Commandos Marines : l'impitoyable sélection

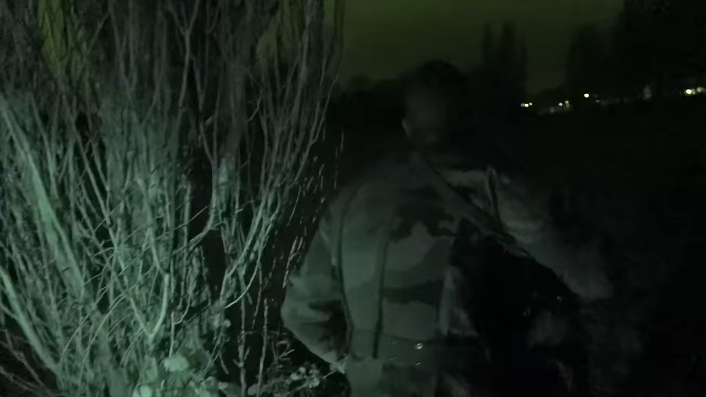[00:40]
Start thinking.
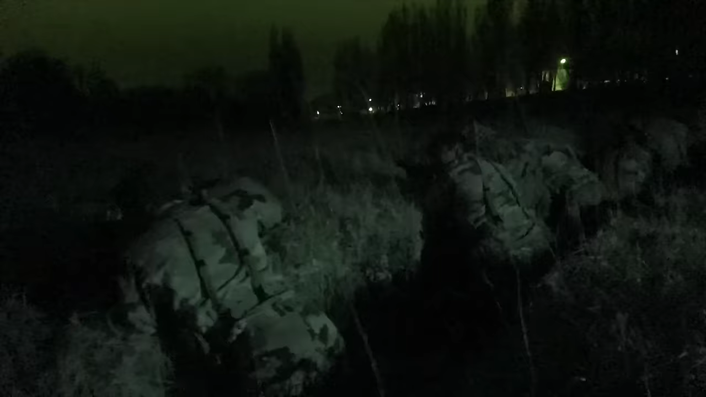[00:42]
We're starting to make ourselves useful to the group. Hurry up and answer.
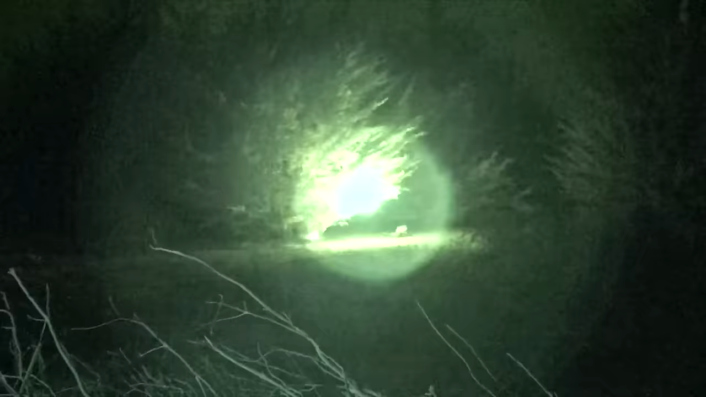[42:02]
They simulate an attack very close to the bivouac. Will the trainees have the right reactions?
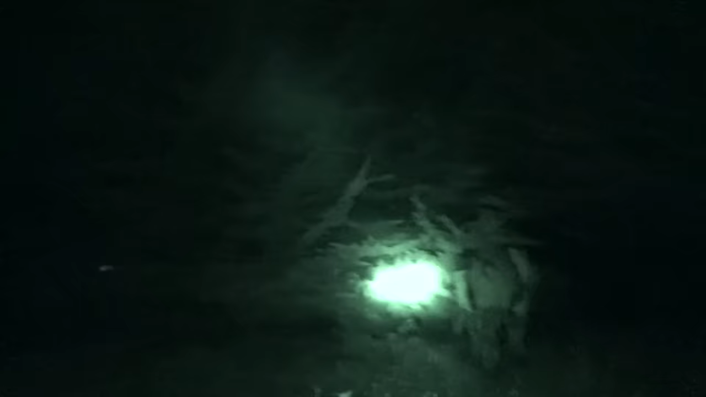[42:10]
Not really.
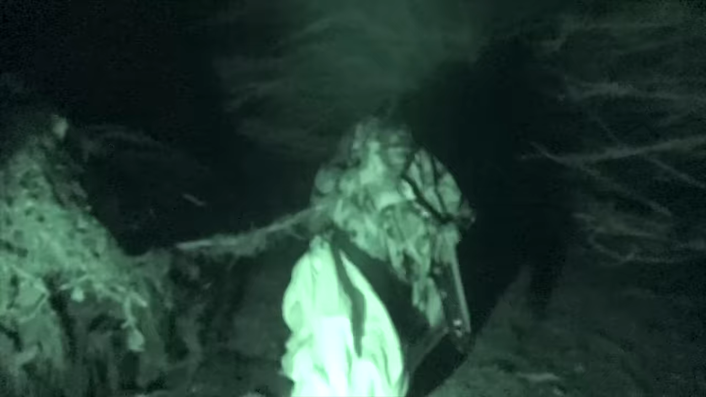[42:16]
In the confusion, they huddled behind an unprotected wall.